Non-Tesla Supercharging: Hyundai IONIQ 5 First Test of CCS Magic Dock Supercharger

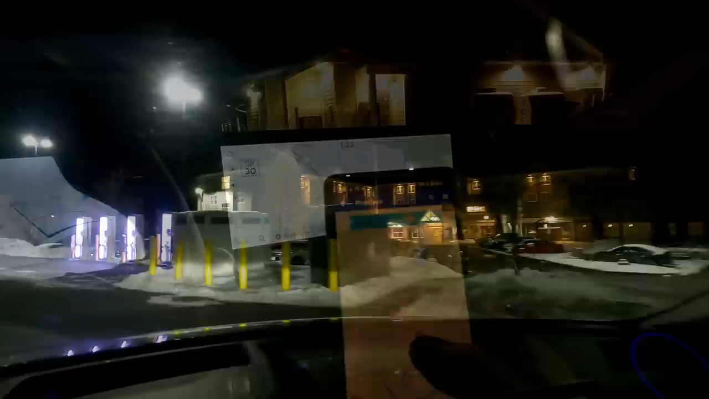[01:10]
You also have another, Stewart's Shops this is, but this one is in Evolve New York as well.
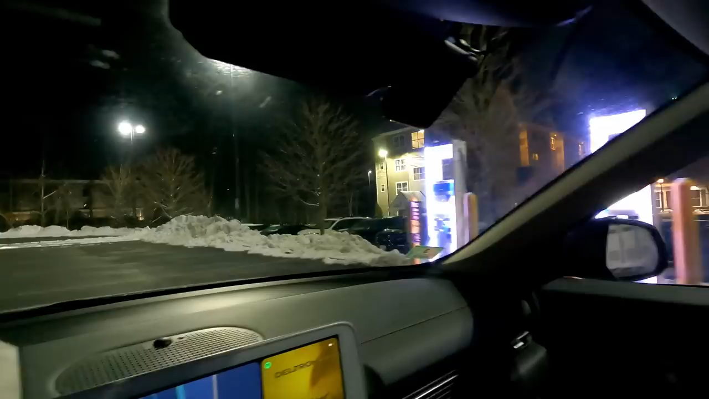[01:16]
So we're kind of in the middle of two Evolve NY sites here and